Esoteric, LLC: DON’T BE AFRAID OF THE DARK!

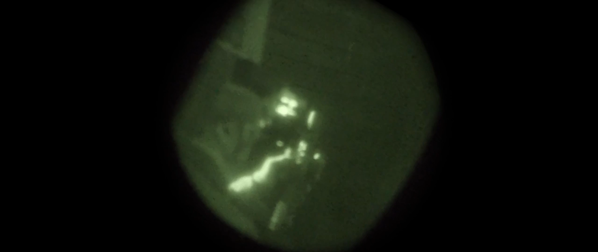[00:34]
So for years the debate has been whether there is a place for night vision within the law enforcement community.
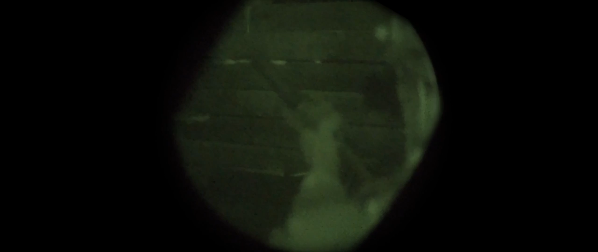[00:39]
That debate stems from the argument that night vision technology was not good enough to do proper target ID, and obviously for law enforcement that is super important.
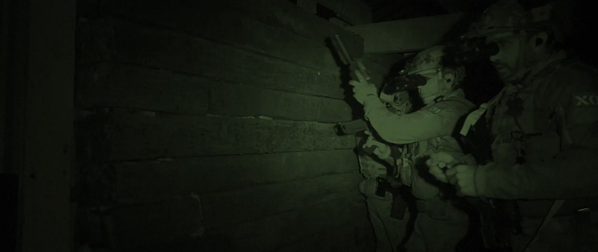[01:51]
When they could clearly see the target and make engagements
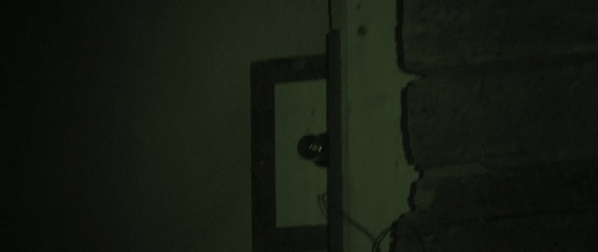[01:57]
while the suspect is practically blind and ineffective. The training is there. The experience and the use of night vision in CQB